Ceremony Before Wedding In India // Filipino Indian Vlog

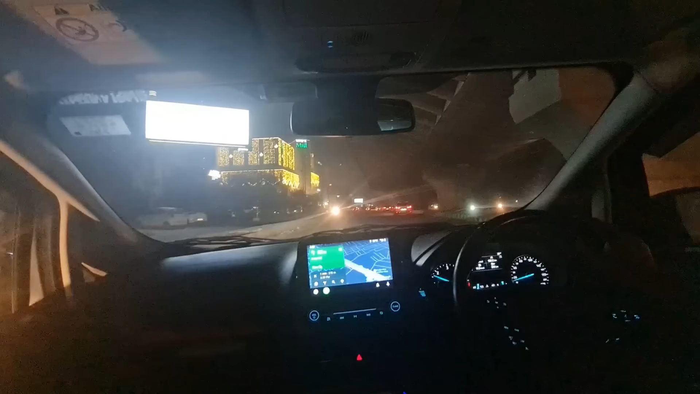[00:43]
Parang Manila. Di ba, Pajit? Like hindi Manila. This is Manila, hindi yan Manila.
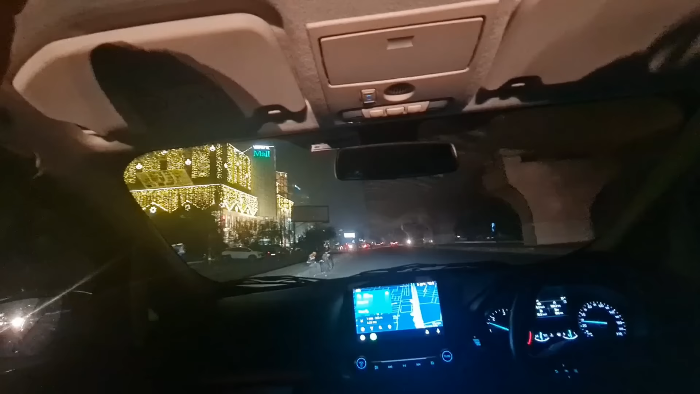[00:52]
Okay, explain mo na saan tayo. Indian Manila. This is Ludhiana and we are going for to attend a party.